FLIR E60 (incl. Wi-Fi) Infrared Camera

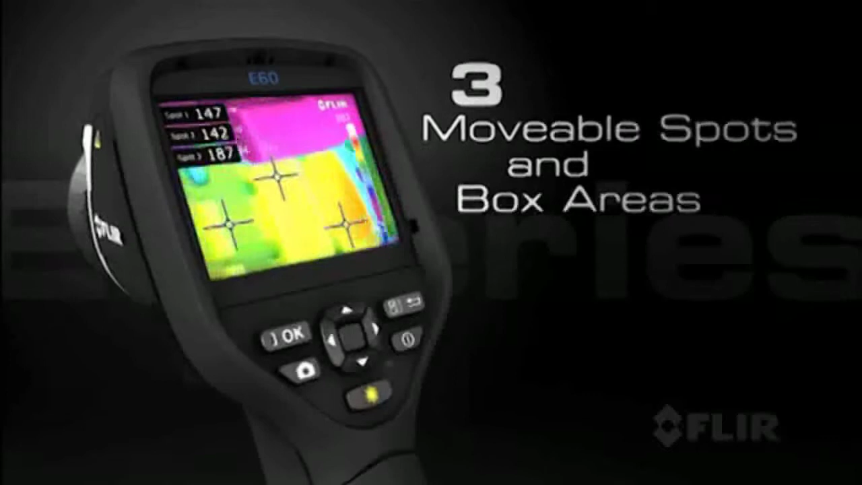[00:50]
Choose from six color palettes and take advantage of thermal
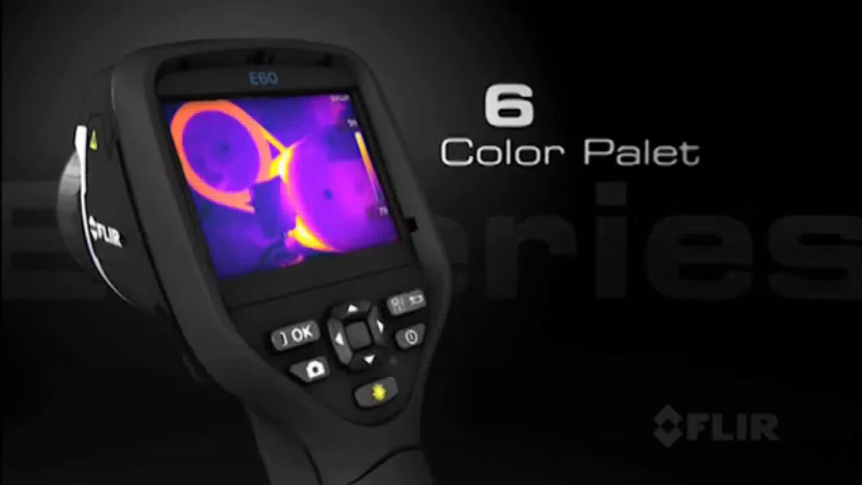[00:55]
fusion and picture-in-picture for easier target identification.
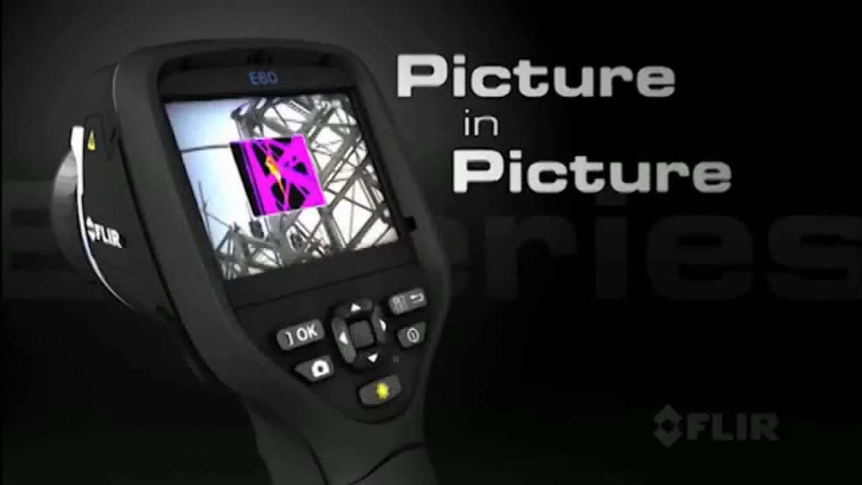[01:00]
But what's really cool about E-Series is its amazing Wi-Fi connectivity to iPhones and iPads.